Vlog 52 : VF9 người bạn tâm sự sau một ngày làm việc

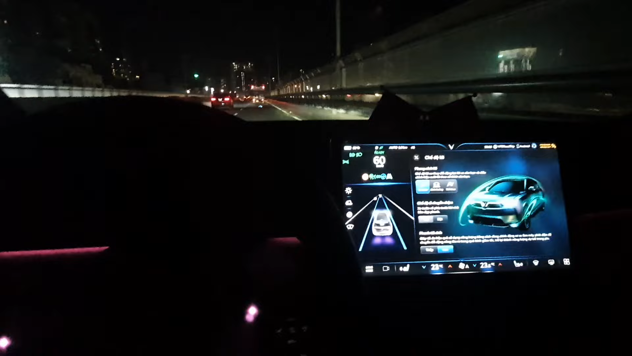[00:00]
Xin chào anh em quay trở lại với kênh V9 Ruship nha Kết thúc một ngày làm việc Về trong đêm đây Sau một ngày làm việc với công việc cường độ cao mệt mỏi Dành chiếc xe V9 hay chiếc xe V8, 6, 7, 8, 9 Nói chung là những chiếc xe mà có ADAT Thì việc đi về cực kỳ là nhạt luôn
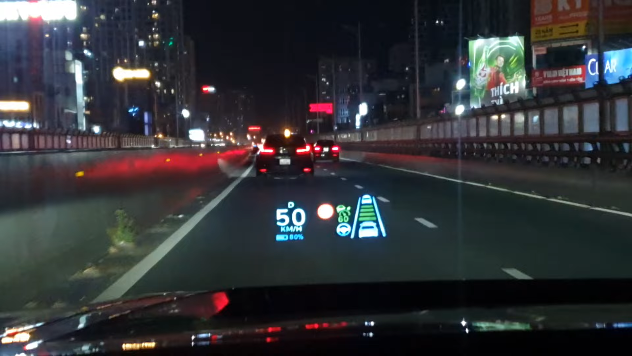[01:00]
Nói chung là xe một cái thầy tống như này đi lại nó cũng đỡ mất
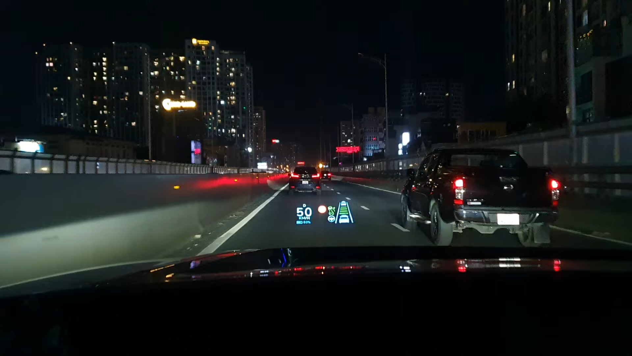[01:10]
Mình lái xe nó bớt căng thẳng mình một chút Nếu mà lái vô không thì cũng mệt đấy Đi làm việc đã mệt rồi xong rồi lại lái vô thì cũng mệt Nói chung là xe có thêm công nghệ thì tốt Nhưng mà anh em phải nhớ một điều là mình vẫn phải là người lái lá chỉnh Nhưng mà nó hỗ trợ được bao nhiêu thì tốt từng đấy thôi Đây mặt độ theo dông rồi này đang đông luôn Mình rất thích có cái ADAT này nhá Nó bám theo khoảng cách theo xe xe về trước luôn Khiến chân ga chân phanh cũng khắc là nhàn luôn
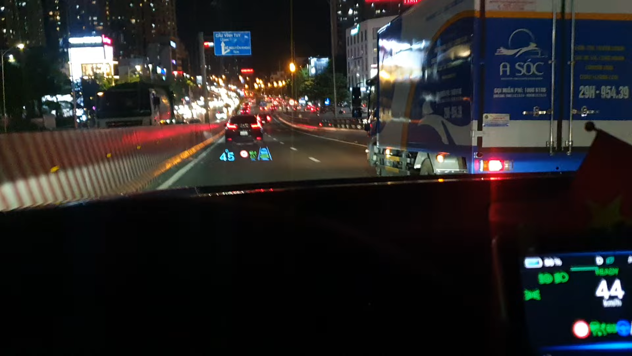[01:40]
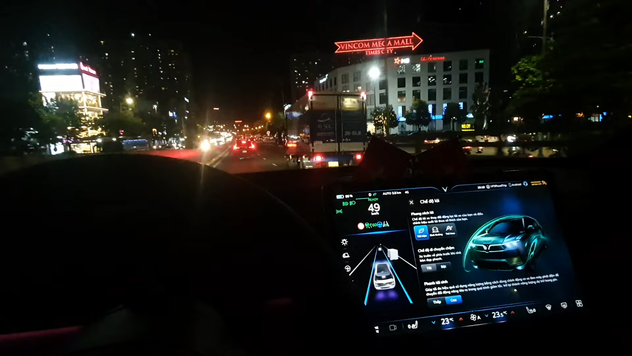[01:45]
Xe đang quét là cái xe tải này kìa Trước mặt là cái CRV
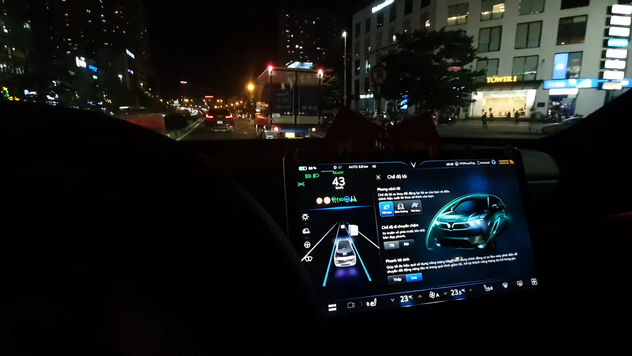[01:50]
Bên kia là anh em đang sạc kìa Nói chung là xe điện rất là thông minh Ngoài đường nhiều phía VF7 trên qua kìa Đường tuy đông nhưng mà cách âm xe khá tốt nhá Trước mặt các bạn VF9
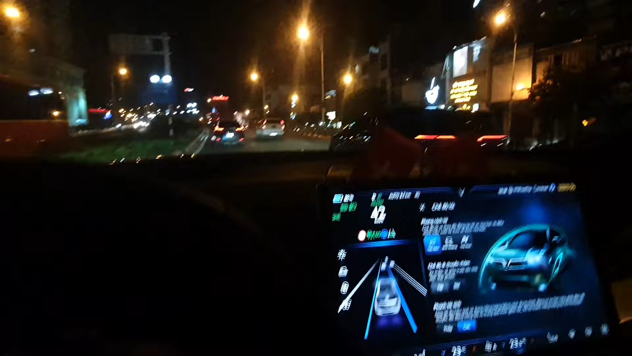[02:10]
VF9 trông to cao Trông to hơn CRV không Anh em nhìn đi
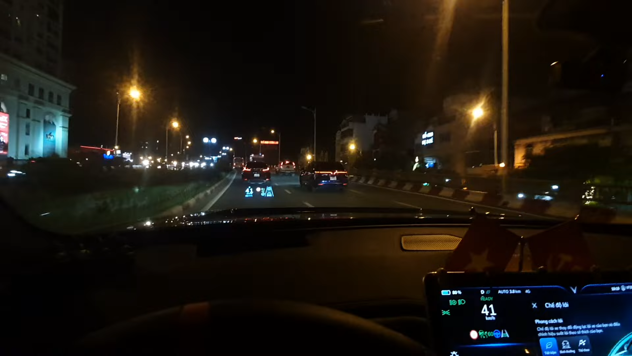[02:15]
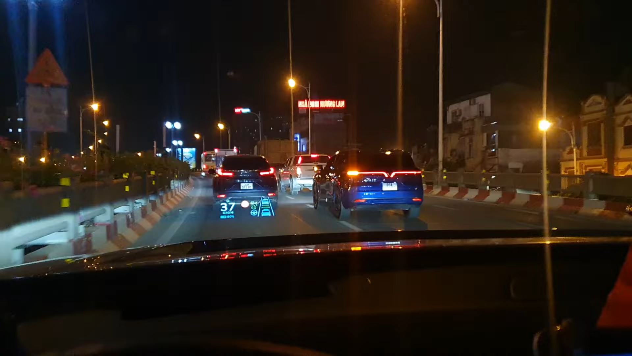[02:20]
To chưa Bạn đi tắt đầu mình rồi Thêm bạn nữa tắt đầu này Nói chung sau một ngày làm việc mệt mỏi Mà ra đến xe Mà cảm giác lái xe nó giống như một người bạn Vừa trò chuyện Vừa hỗ trợ lái xe Khiến hành trình đi xa Mà lại về gần Khiến mệt mỏi Thì trở thành thư giãn Ví dụ nhá Hay VinFast